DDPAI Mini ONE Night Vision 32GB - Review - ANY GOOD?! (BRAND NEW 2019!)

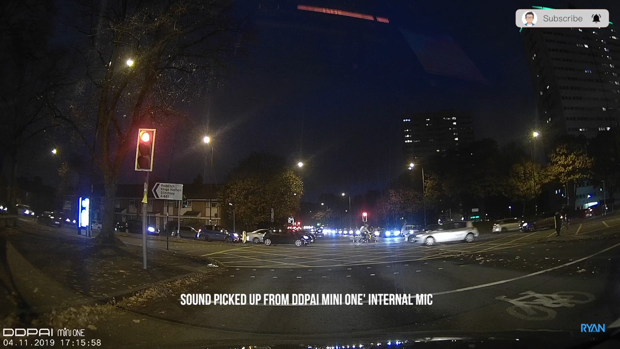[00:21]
new dashcam from DDPI it's the mini one night vision or with an excellent night vision let's put it that way
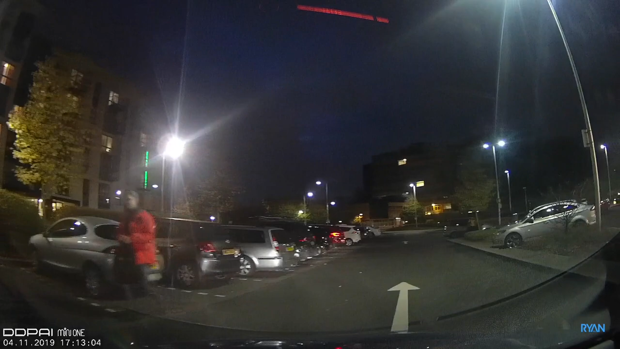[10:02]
car and start the car the camera will detect the movement and will start recording automatically in at the normal speed hope this was clear guys stay tuned for the hardwire kit on the channel i'll try my best to show you how to install it and how it will work and now guys a good opportunity to show you the footage during
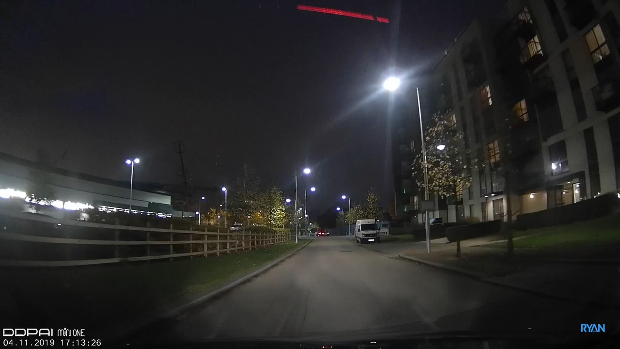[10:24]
the night like i mentioned before this camera has a 307 the sony 307 starvis sensor which according to the depai will be excellent during
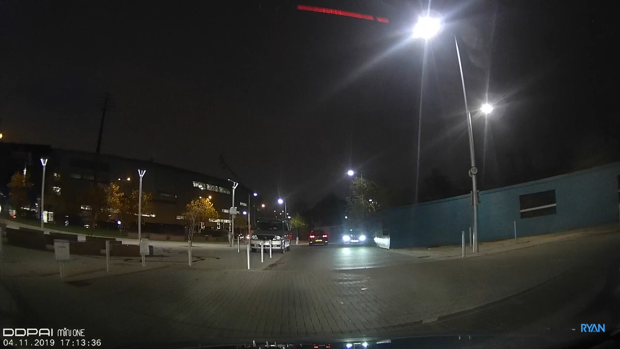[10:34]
the night let's move on to another scene here again let me know down below in
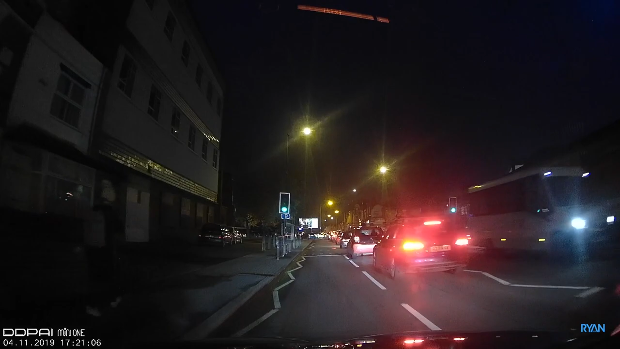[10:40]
the comments what you guys think about this dash cam let's do another test which is testing the gap between clips the camera